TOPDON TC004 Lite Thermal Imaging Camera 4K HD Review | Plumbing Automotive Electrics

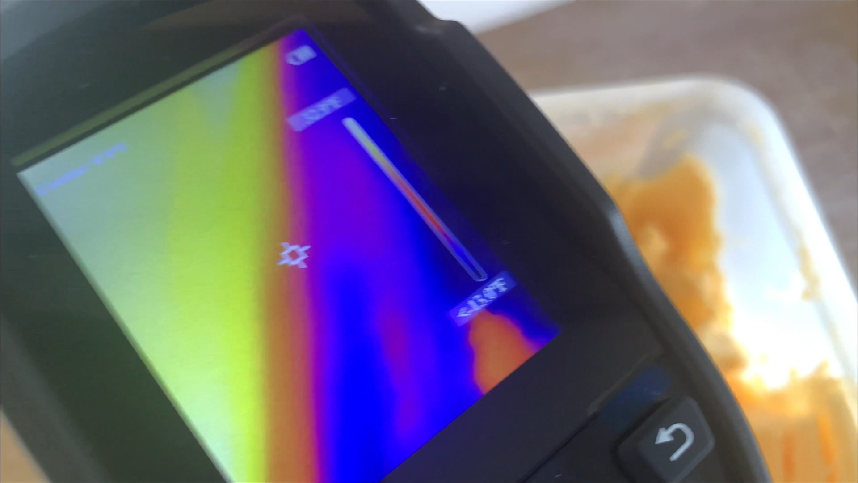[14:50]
as you can see the ice cream melts fairly quick and the temperature has adjusted
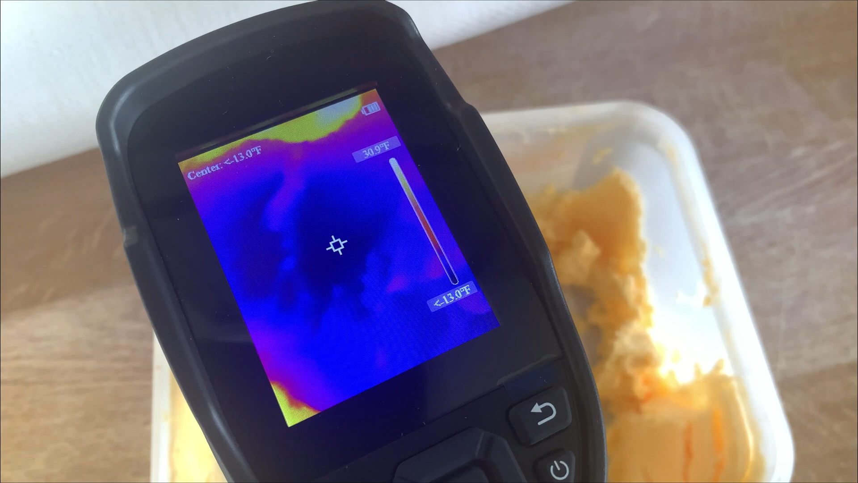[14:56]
On screen: scale top 30.9°F
um there we are it's
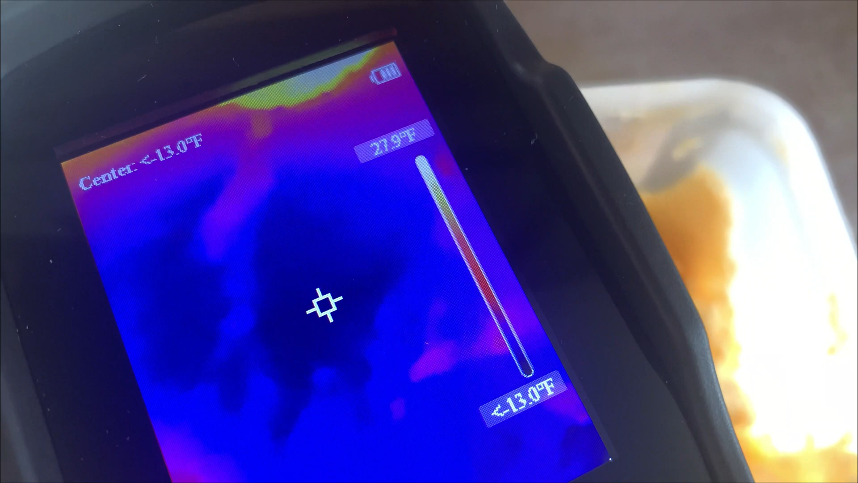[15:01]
On screen: scale top 27.9°F
minus minus 13 fahrenheit it says there so
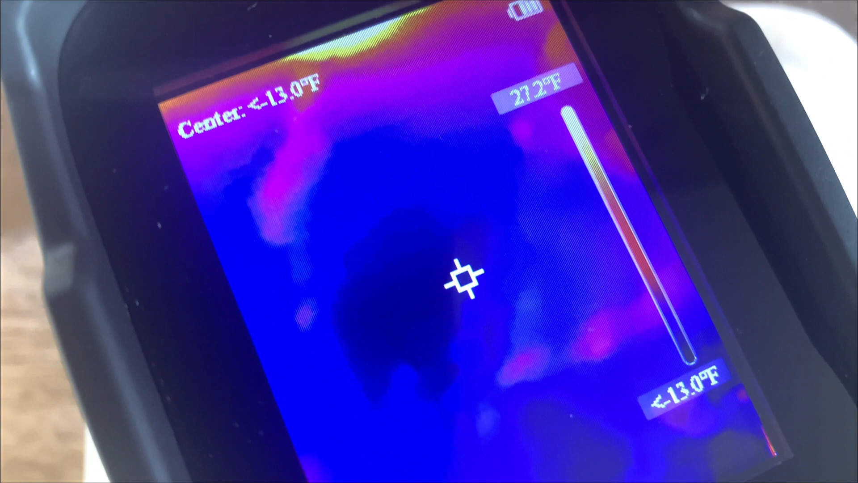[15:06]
On screen: scale top 27.2°F
um yeah pretty impressive um
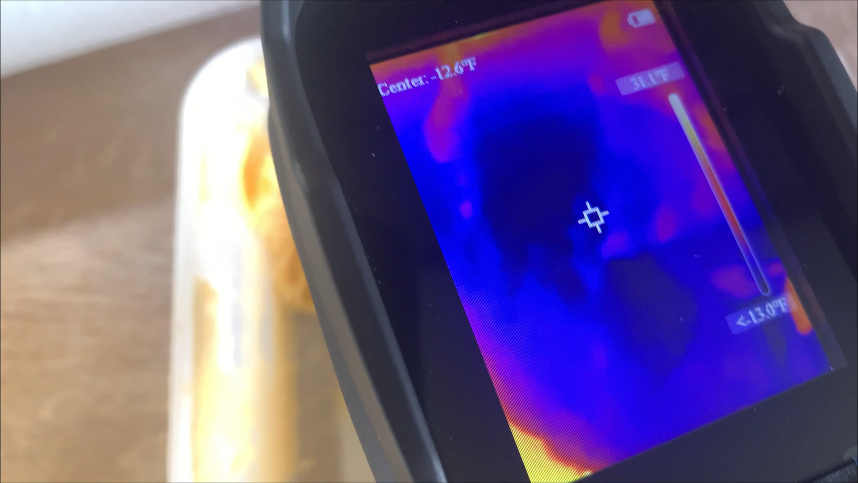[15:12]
On screen: scale top 31.1°F
pretty sure this works off quite a long range but you know if we there
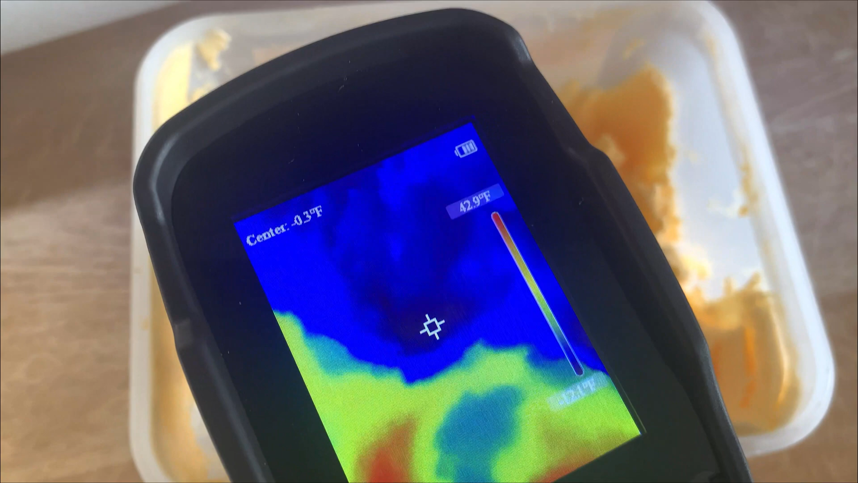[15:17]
On screen: scale top 42.9°F
are probably more options i could explore on this um if i wanted
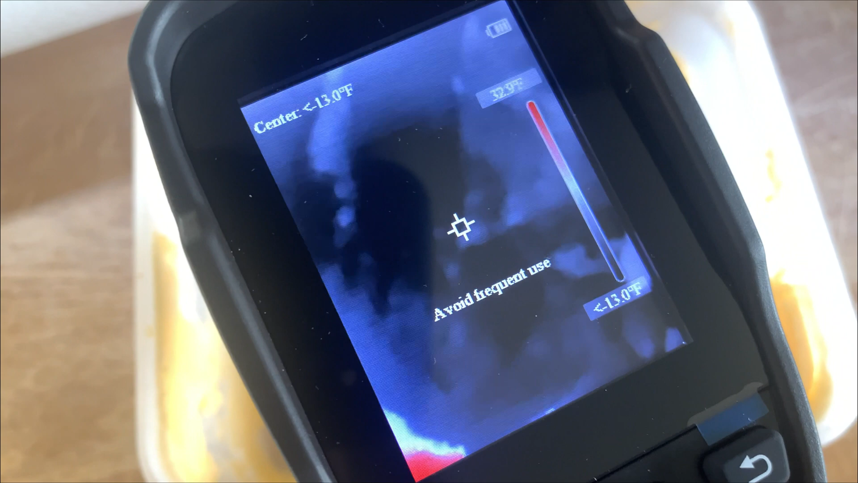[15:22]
to it says avoid frequent use of that button which is fine um go back
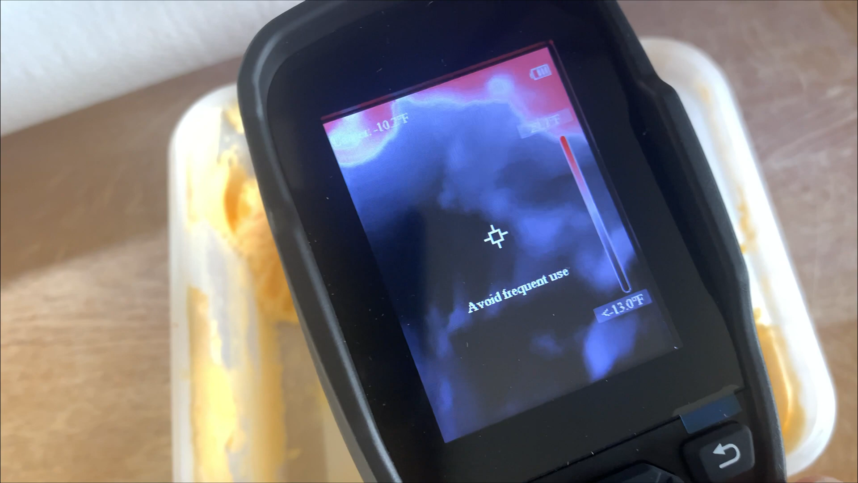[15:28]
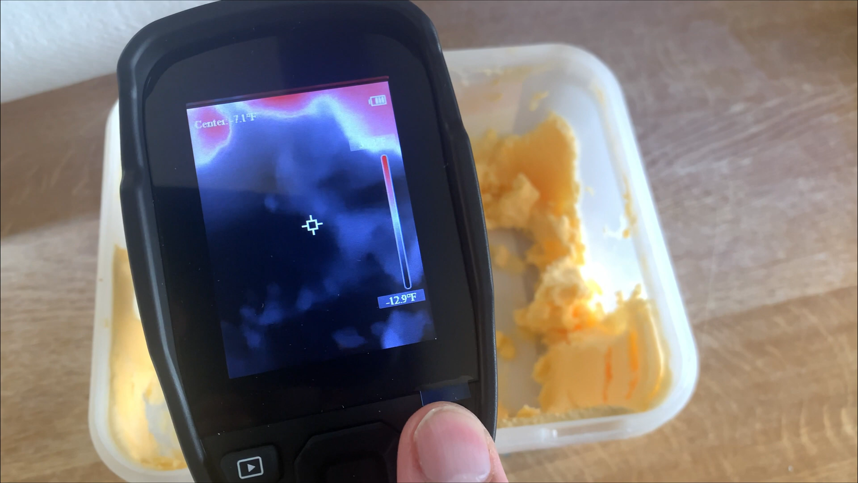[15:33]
turns off that's just a screen save
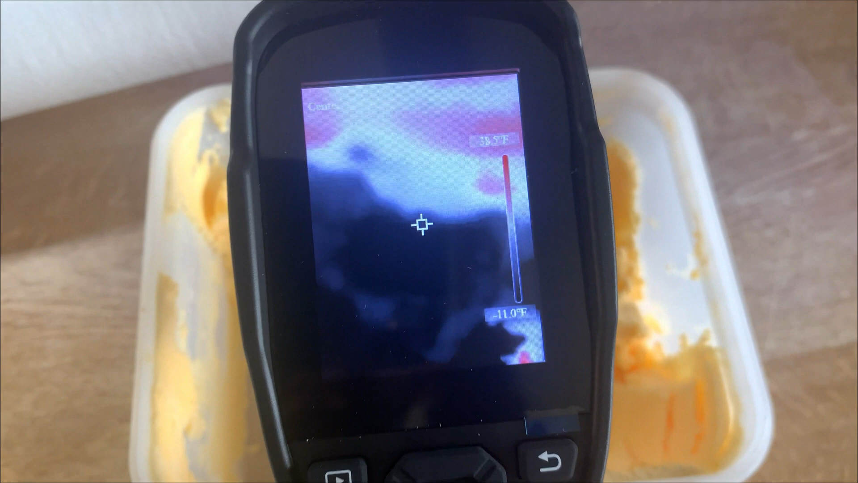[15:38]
On screen: scale top 38.5°F, scale bottom -11.0°F
button so to to put into standby almost
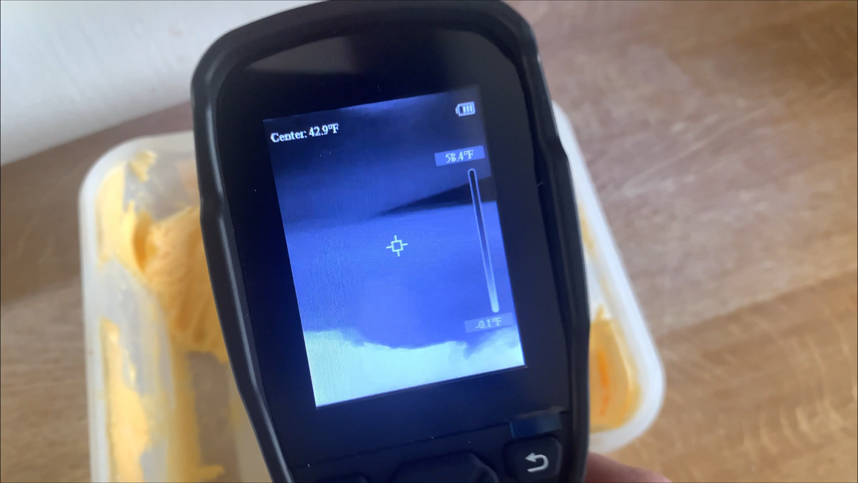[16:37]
used in multiple uses around the home or in a workshop or as a plumber or electrician um
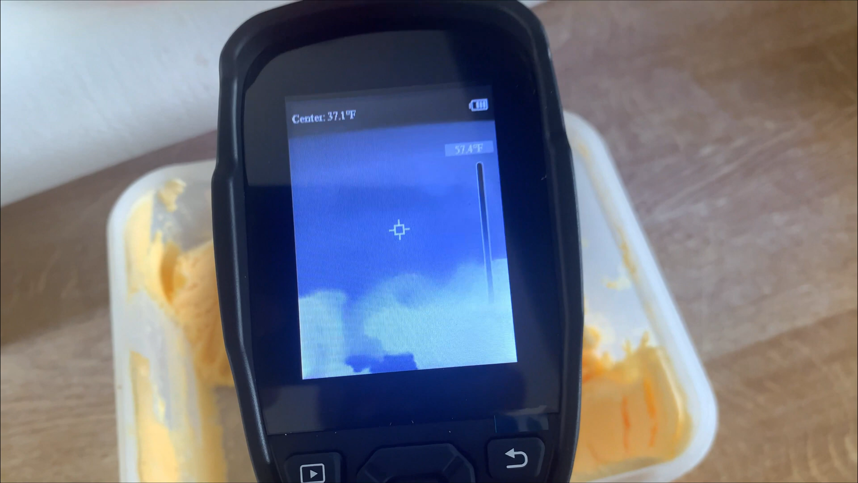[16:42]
to detect heat sources or heat loss um or cold spots even so
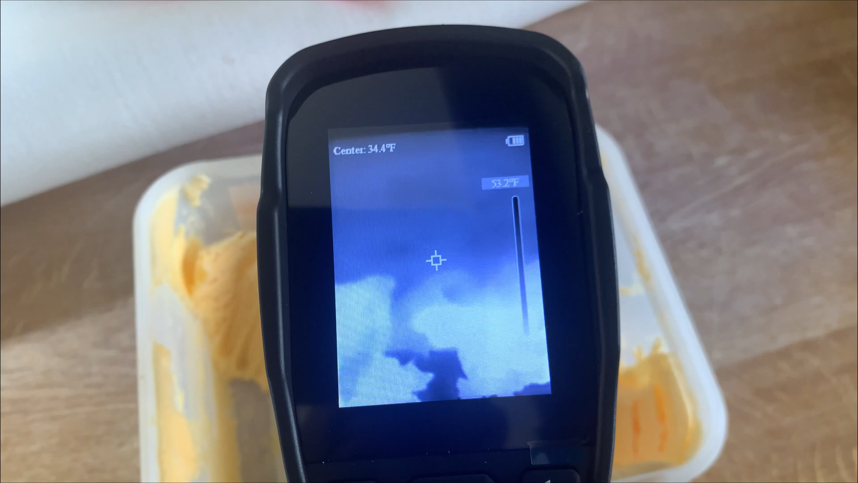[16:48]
On screen: spot 34.4°F
yeah well done top ton to this one um and you know keep buying the gadgets